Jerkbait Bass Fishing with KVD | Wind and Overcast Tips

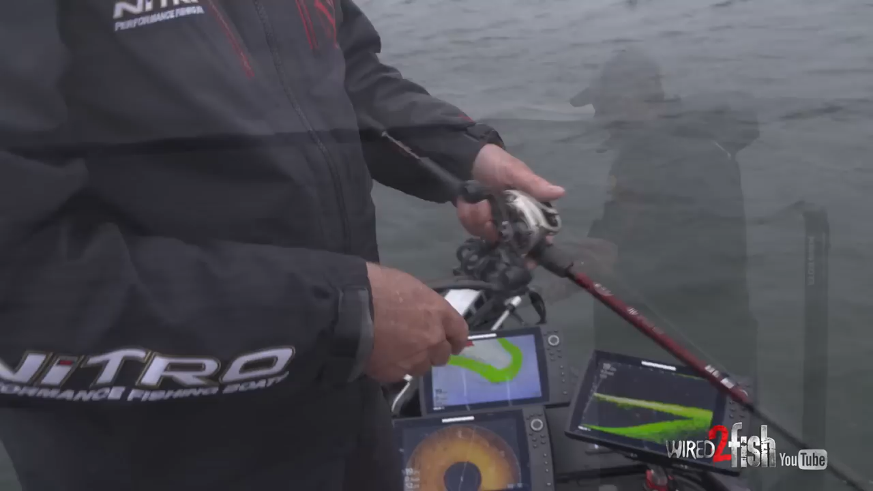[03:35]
fish into biting you know mega live is another great tool for a jerkbait because you can watch those fish follow it you can see how they're reacting to it and change your retrieve to match it for